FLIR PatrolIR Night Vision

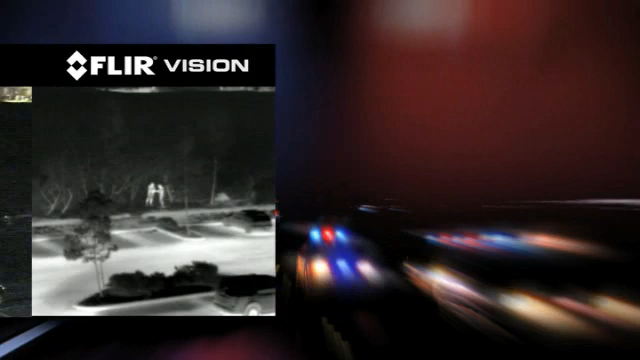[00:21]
Patrol IR Pro is a thermal camera that helps those in mobile command centers see clearly in total darkness, giving commanders visual control over disaster management,
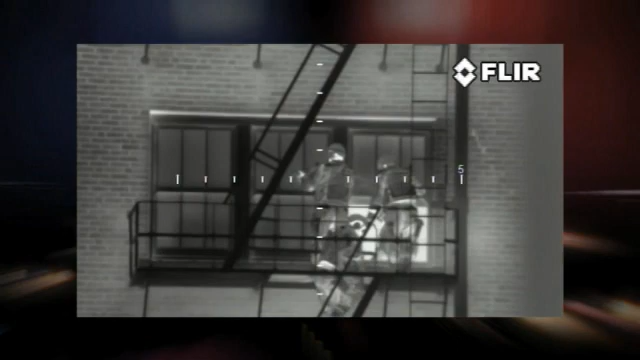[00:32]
critical field operations, and major incident response scenes 24 hours a day.
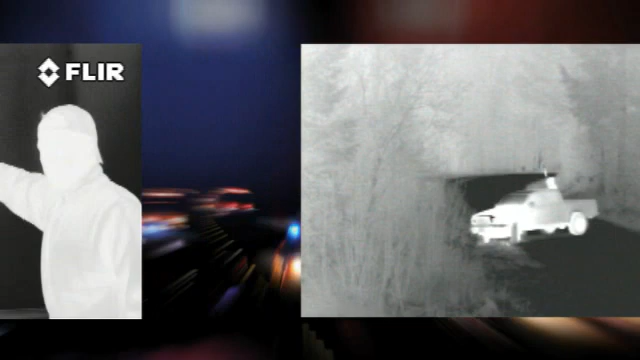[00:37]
Patrol IR Pro's thermal imaging technology makes black and white TV pictures from heat, not light.
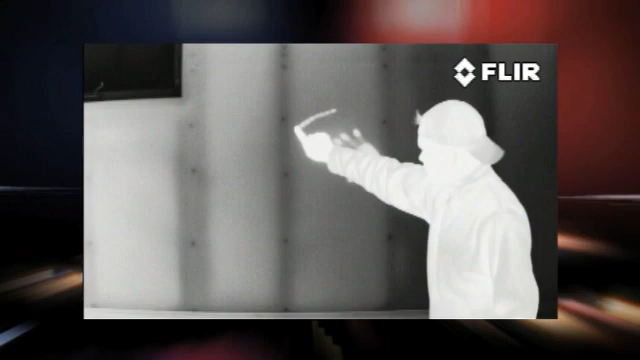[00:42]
Warm objects appear light and cooler objects appear dark,
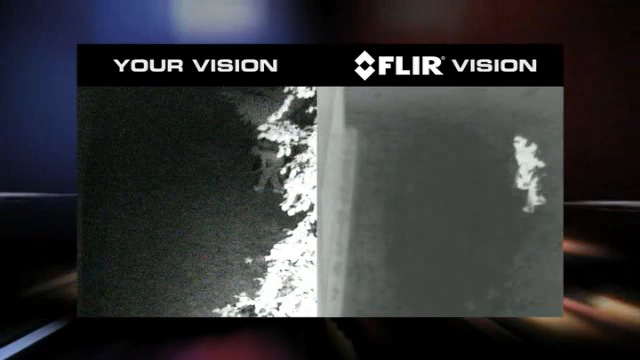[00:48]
and it's not affected by floodlights or the glare of oncoming headlights.
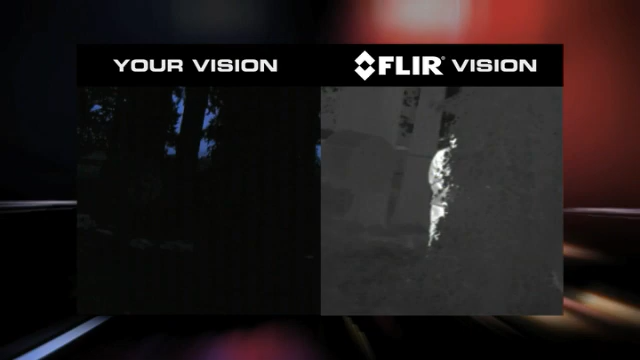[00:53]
With Patrol IR Pro, officers can see people clearly in total darkness,
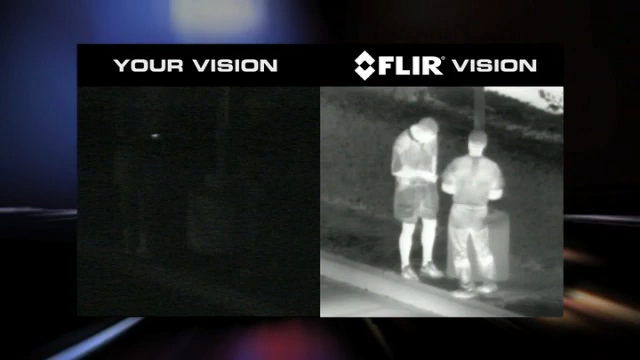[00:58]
making it easy to monitor activity without alerting those under surveillance to the presence of a watching officer.
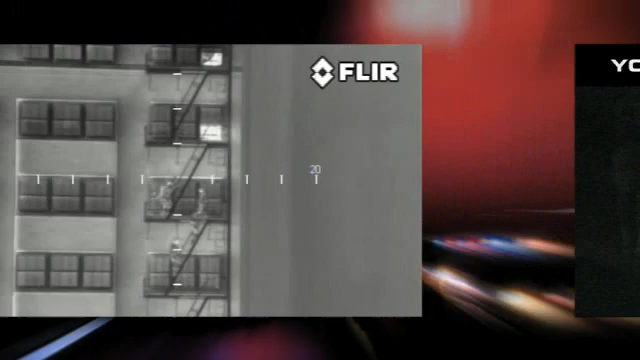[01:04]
Its high-resolution thermal video can also help you keep track of your personnel or even find things suspects may have thrown away,
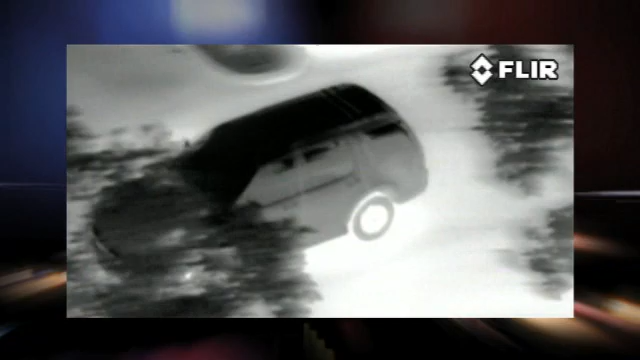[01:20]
and tilt to let officers and commanders watch their entire perimeter without having to reposition the command vehicle. Patrol IR Pro also includes a colored TV camera